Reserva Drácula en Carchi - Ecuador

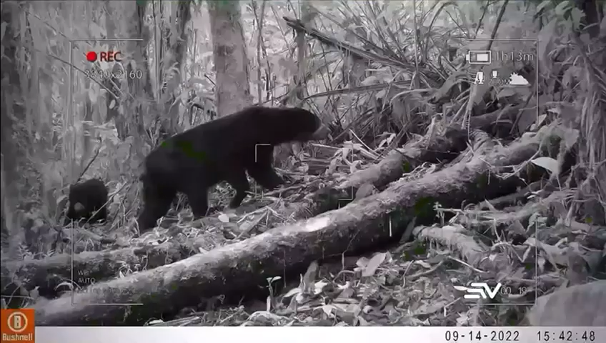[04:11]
Con cámaras trampas se han identificado al menos 43 especies de mamíferos, como los osos de anteojos, leopardillos y pumas con color.